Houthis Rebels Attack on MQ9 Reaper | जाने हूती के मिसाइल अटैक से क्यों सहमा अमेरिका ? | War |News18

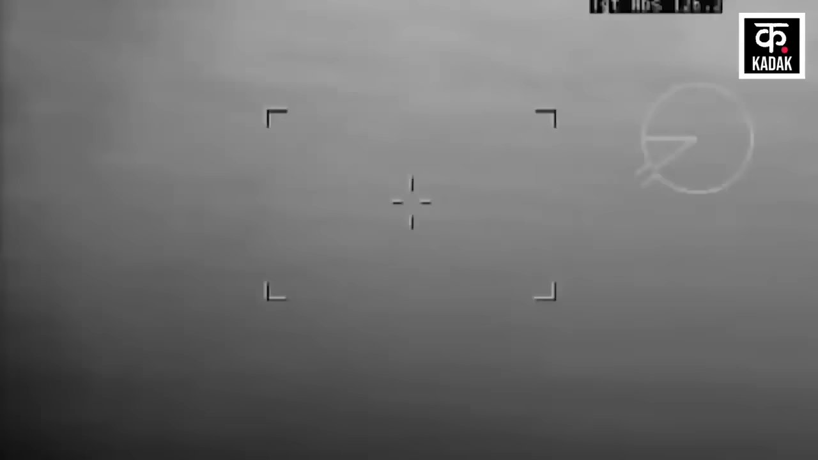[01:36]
वीडियो में अमेरिकी विमान को साधा के एर जोन में देखा जा रहा है इससे पहले की लक्षे पर सते
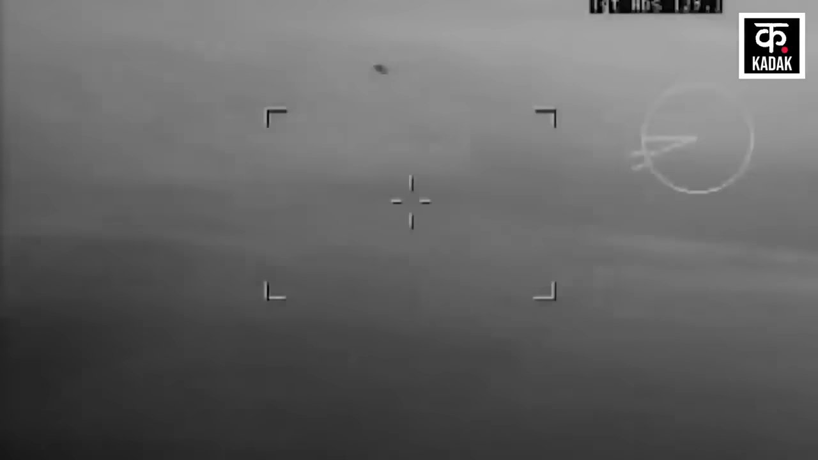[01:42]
से हवा में मार करने वाली मिसाईल लौँच की गई और उसे मार